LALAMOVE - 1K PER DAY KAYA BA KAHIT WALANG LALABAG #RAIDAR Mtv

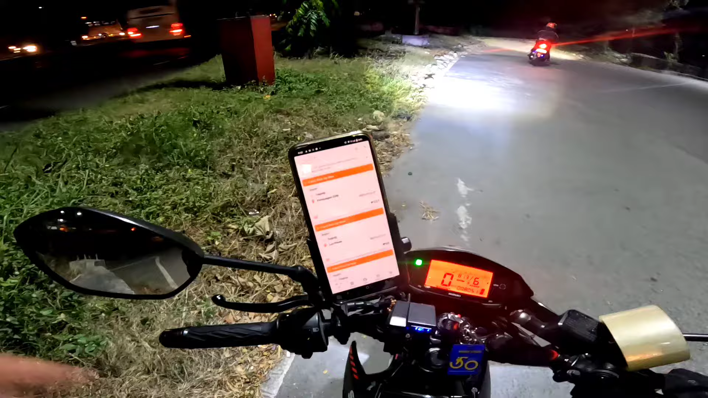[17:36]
So ayan mga ka-rider Tignan natin yung sahod natin ngayon Mga ka-rider So the sahod reveal Mga ka-rider
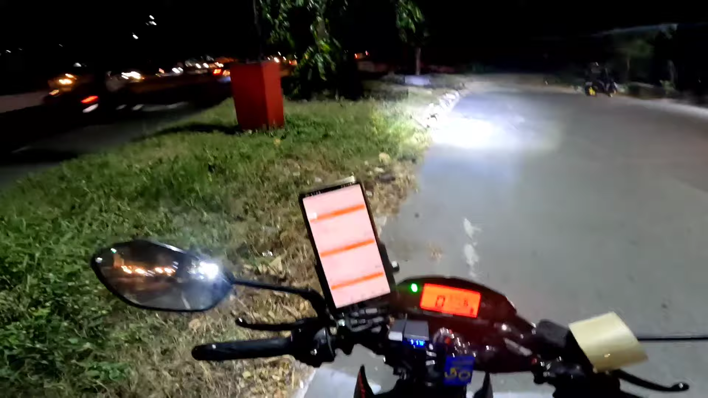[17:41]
Una pala muna mga ka-rider So Lumabas tayo kanina Mga Magtiten na din yun Nang umage Kasi medyo Nalate na ako ng gazing So yan Sabihin natin 10 na tayo Nang umage nag start So alas 8 na mga ka-rider So mga nasa 10 hours din Ang biyahe natin mga ka-rider So yan Tignan natin kung gano'ng kalaki yung sahod Nang 10 hours mga ka-rider So sa 10 hours na duty natin mga ka-rider Ito lang yung sinahod natin So ito yung booking natin Naka 8 booking din tayo So